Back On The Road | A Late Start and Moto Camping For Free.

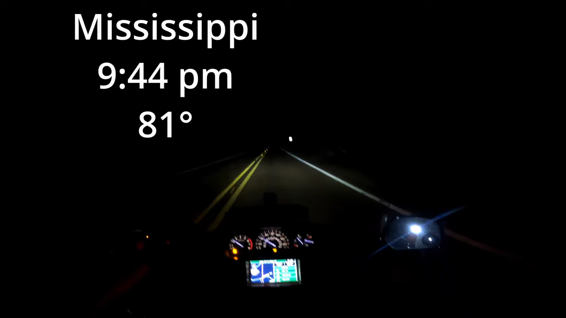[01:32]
it's 9 44 p.m we still haven't made it our destination because of the heat blistering heat we decided to get a late late super late start and now it's our latest we'll be ever pulling
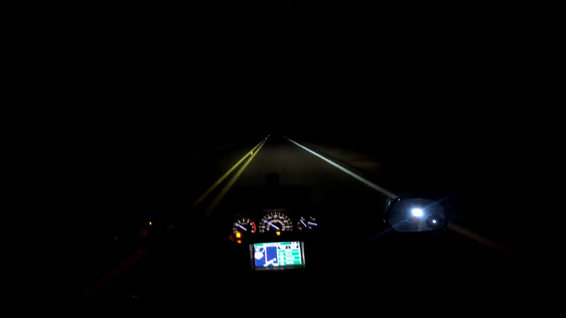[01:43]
into a campground and we decided to go to natchez straits parkway while we hit the northbound and up into tennessee perhaps kentucky all the way up to ohio maybe michigan but we got